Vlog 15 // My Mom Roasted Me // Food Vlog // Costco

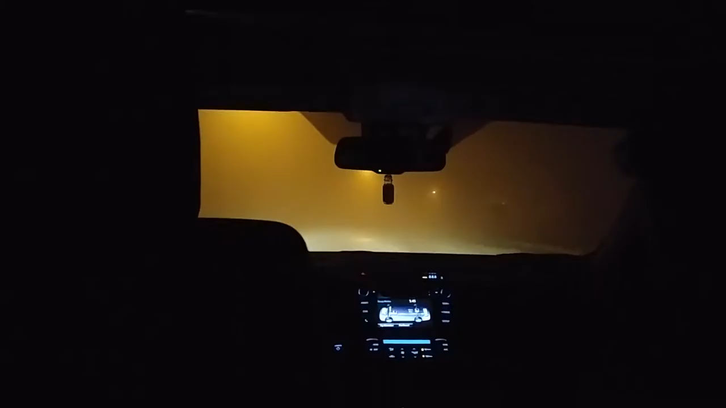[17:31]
Really? Yeah. I don't know. It's just like that. What the fuck? Kaylee, God bless you because I can't see shit. So sorry if I blinded you. This looks so cool, but I'm scared. What if a deer comes out of nowhere? I don't know, because it could happen.